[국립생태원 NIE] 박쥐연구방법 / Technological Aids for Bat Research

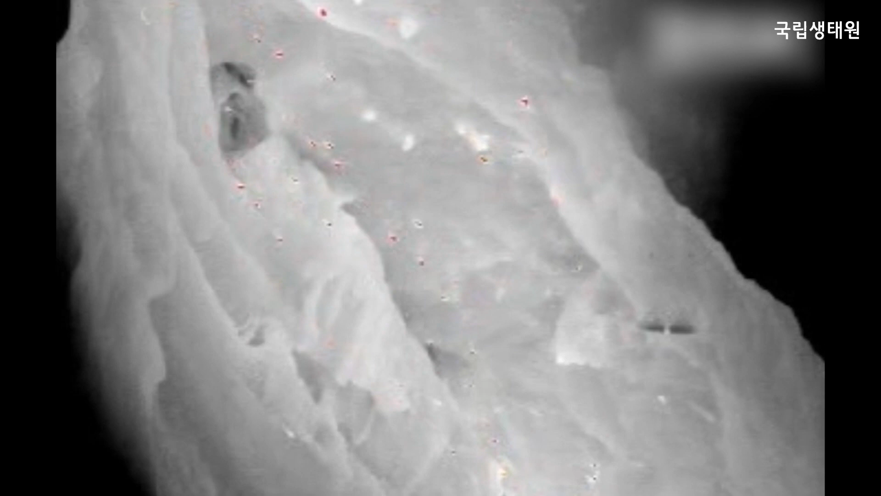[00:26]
그 동굴 속에서 자고 있는 박쥐들이 동굴의 어느 구간에 있는지를 알기 위해서 열감지 카메라를 이용하게 되는데 이 카메라를
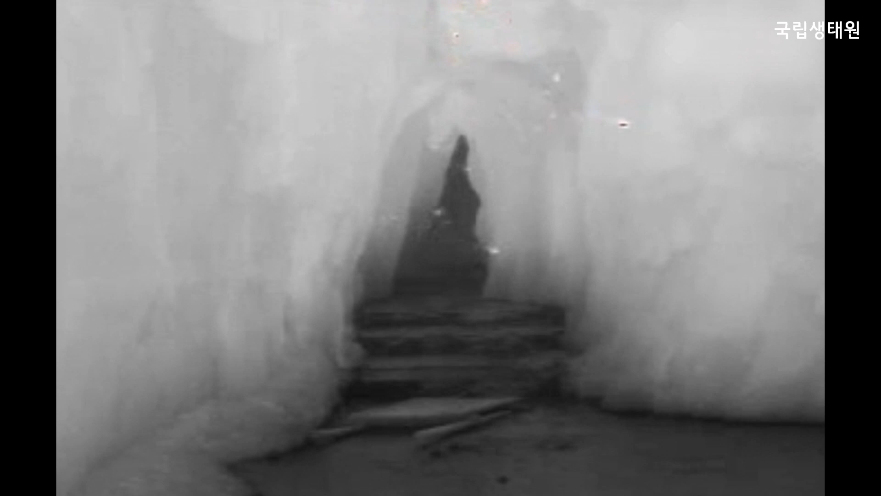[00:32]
이용해서 박쥐의 체온과 잠을 자고 있는 암벽의 온도 차이가 납니다.
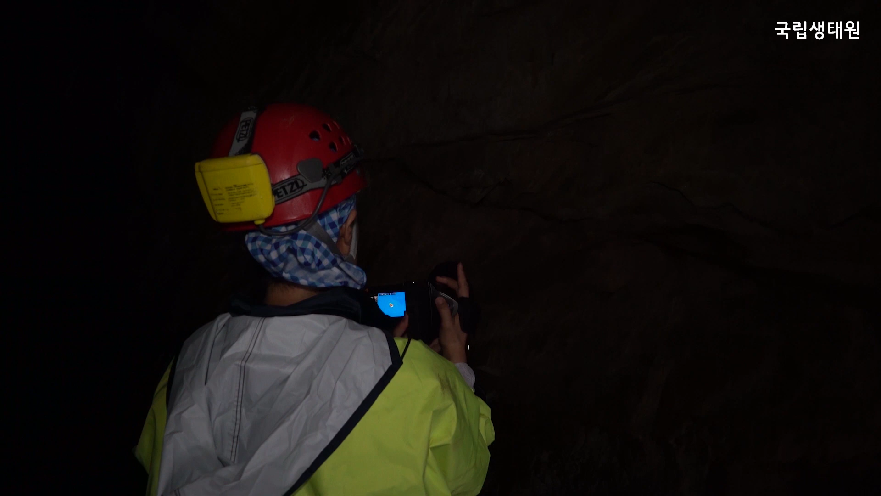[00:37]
그래서 박쥐가 있게 되면 붉은색이나 아니면 파란색으로 표시가 되어서 그 카메라를
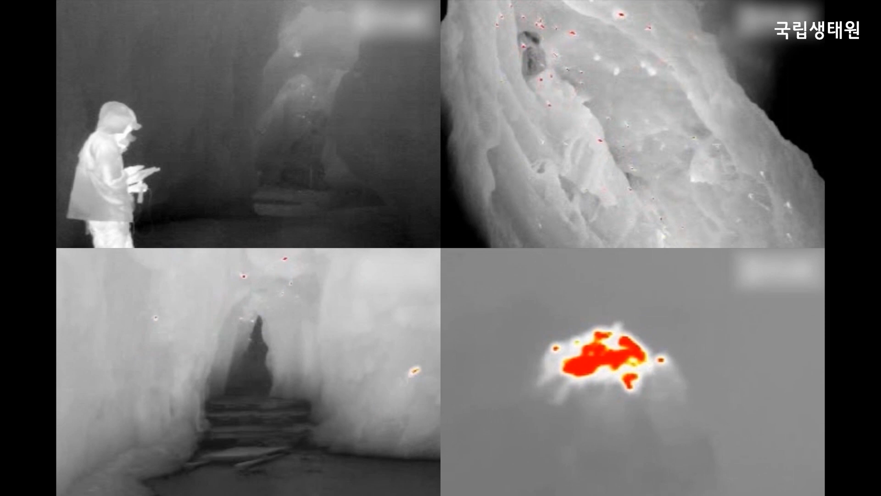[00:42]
통해서 박쥐가 현재 그 동굴 내에 위치하는지 이런 것들을 알 수 있고요. 또 하나는 적외선 카메라를 이용하는데 역시 어둠 속에서 빠르게 활동하고 어둠 속에서 잠을 자고 있는 박쥐들의
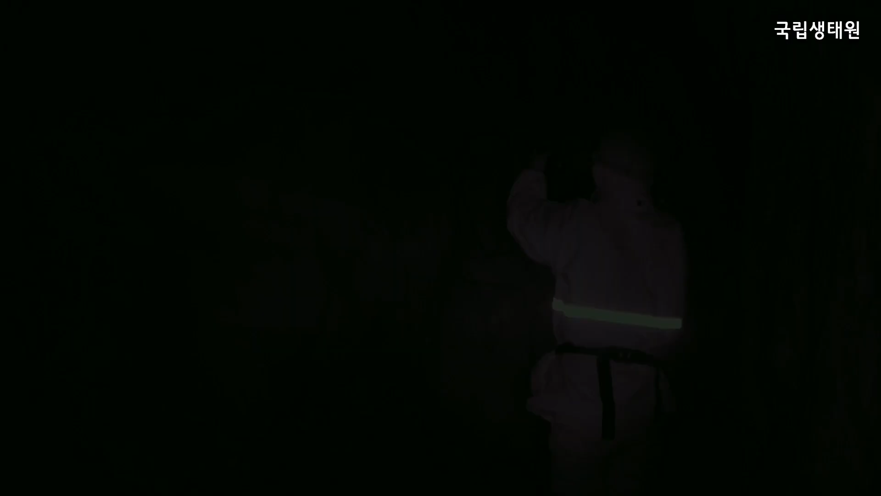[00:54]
피해를 최소화시키면서 자연스러운 박쥐의 행동을
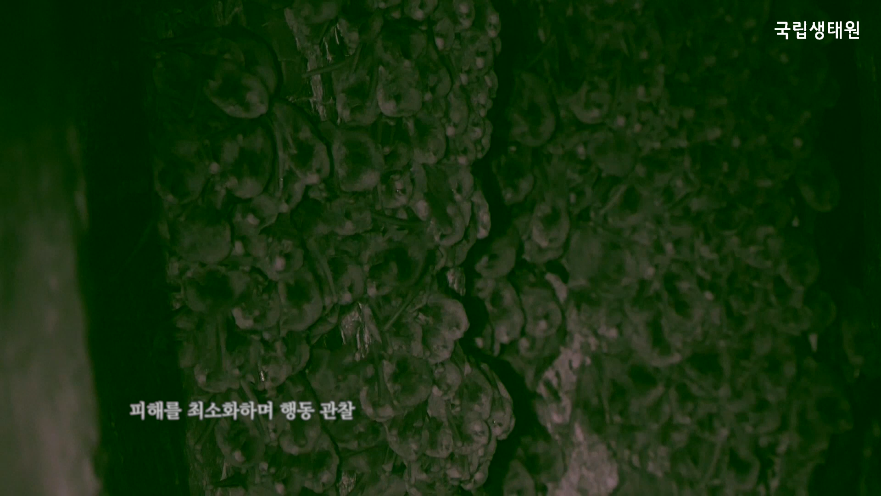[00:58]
관찰하기 위해서는 저희가 빛을 쓰지 않고 적외선 카메라를 이용하게 되면
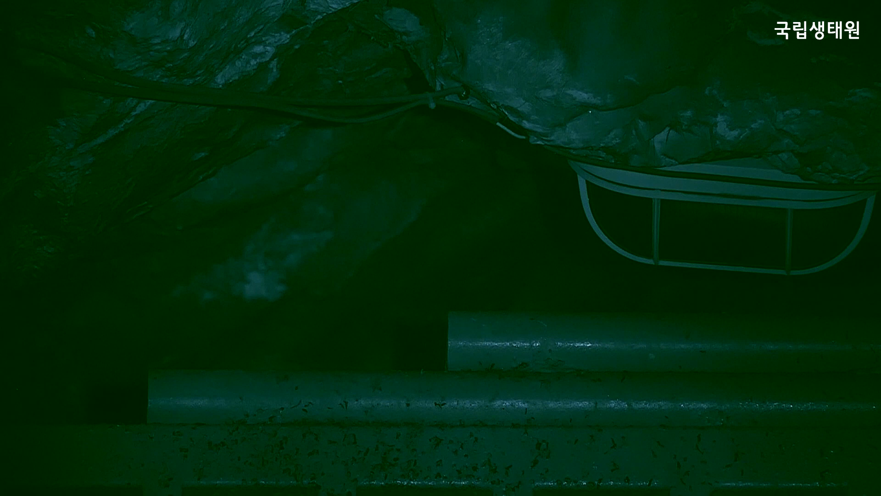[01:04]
박쥐의 자연스러운 행동들을 관찰하게 되고 또 어둠
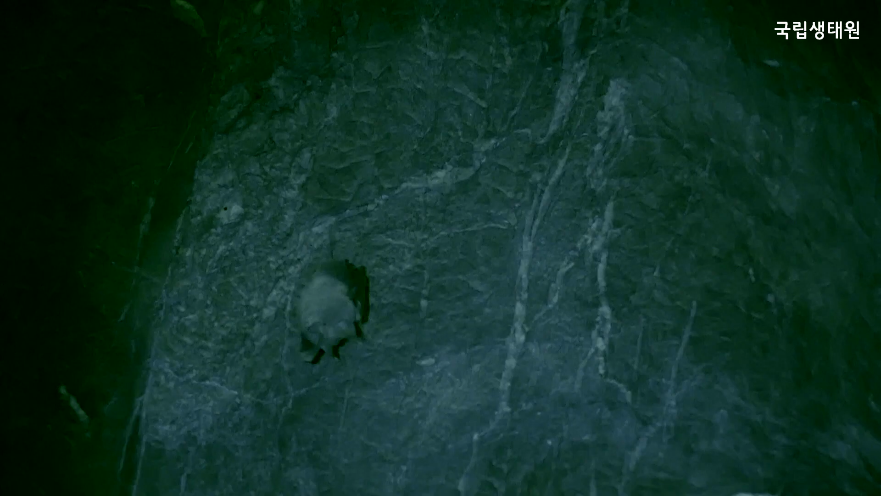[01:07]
속에서도 박쥐의 서식지 이용이나 이런 생태 정보에 대한 걸 얻을 수 있기 때문에 이런 첨단 장비를 이용해서 연구에 활용하고 있습니다.